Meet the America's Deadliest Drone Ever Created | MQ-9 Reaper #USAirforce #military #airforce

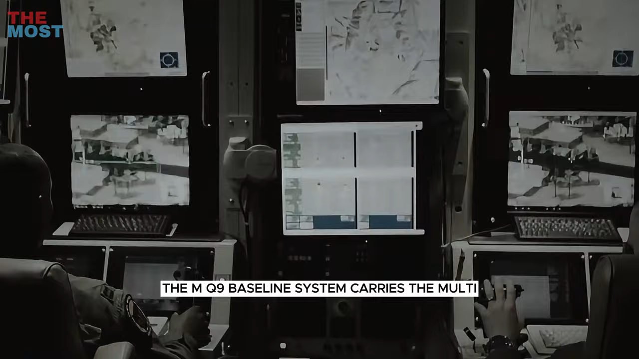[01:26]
Payload combinations The MQ-9 baseline system carries the multi-spectral targeting system,
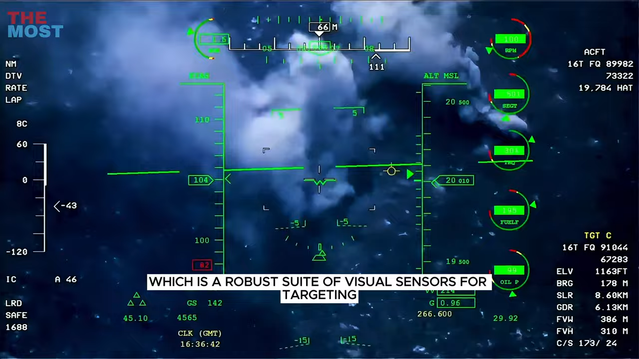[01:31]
which is a robust suite of visual sensors for targeting. The MTSB integrates an infrared sensor.
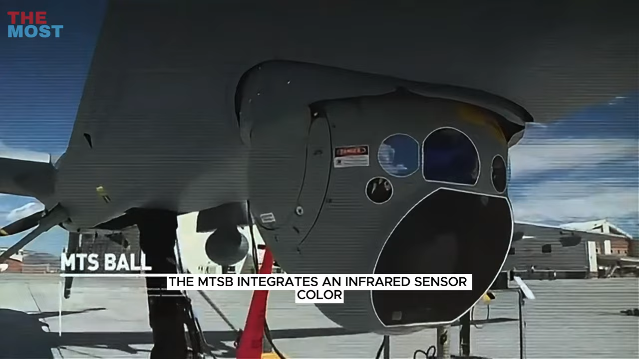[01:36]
Color a monochrome daylight TV camera,
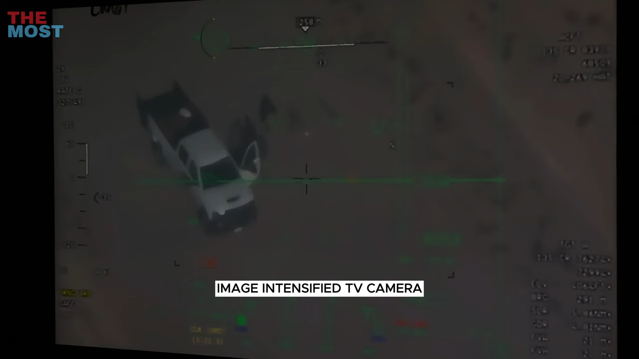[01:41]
image-intensified TV camera, laser designator, and laser illuminator.
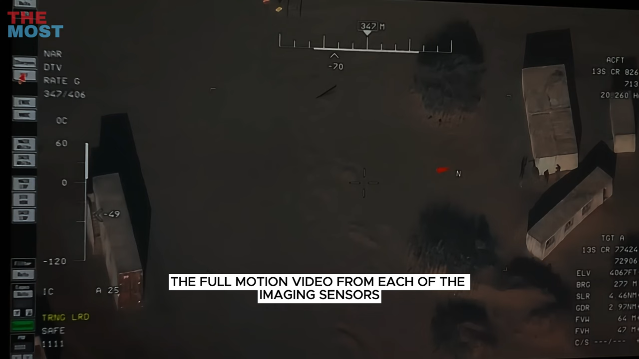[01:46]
The full motion video from each of the imaging sensors can be viewed as separate video streams or Fused,